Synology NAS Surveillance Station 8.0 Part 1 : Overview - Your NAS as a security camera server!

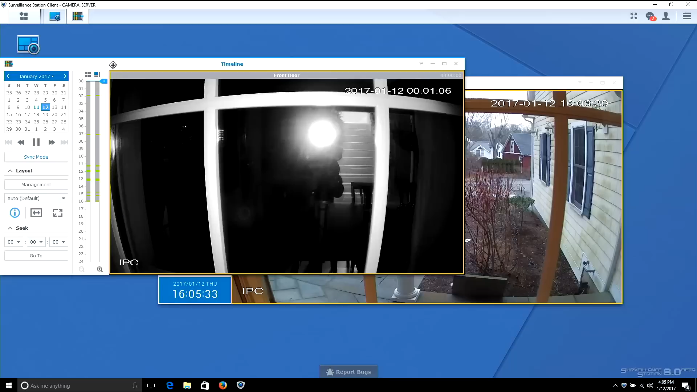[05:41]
I want to show you now the timeline and what I've been doing with my particular box here is having it record everything and then look for motion events. And it's good to have that so you have some context because if somebody
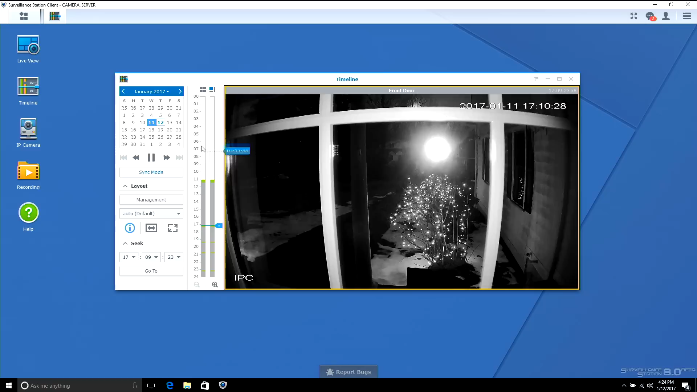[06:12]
So I'm going to go over here to today and we had a mail delivery around 2.45 or so so I'm going to
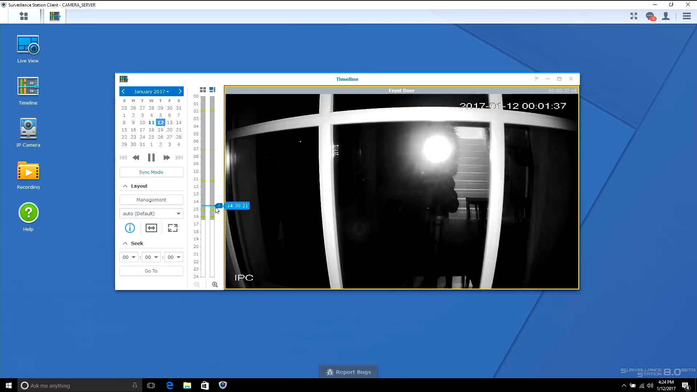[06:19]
go down to that specific part of the recording here and you can zoom in these motion events a little bit especially if they are very brief things that occurred.